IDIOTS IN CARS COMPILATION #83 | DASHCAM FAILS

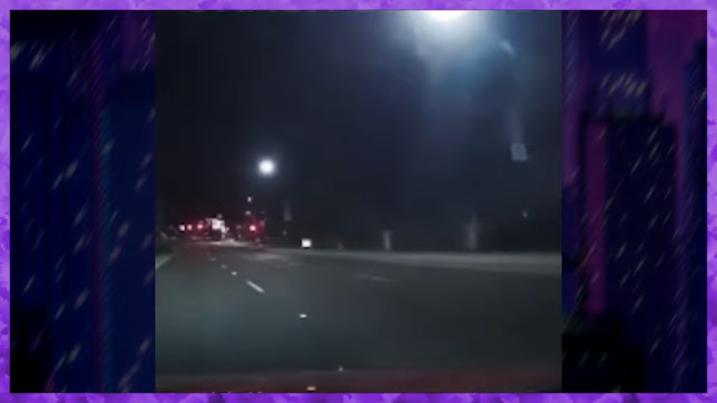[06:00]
Whoa, what the fuck? Did they One lane. Oh, jeez.